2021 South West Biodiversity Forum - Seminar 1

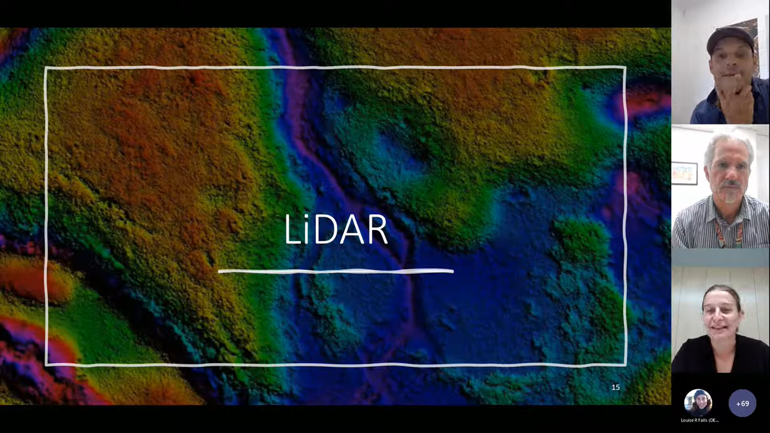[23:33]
that we've started to use slider i'm not sure if people are familiar with it um but just to give a bit of an example lidar um sort of basically takes back the the vegetation um and you will see on the in the photo of the left that's lidar imagery and the ones just a typical aerial shoot um and you'll see a channel um i wish i could have i had a pointer but you can see a sort of a channel in that green section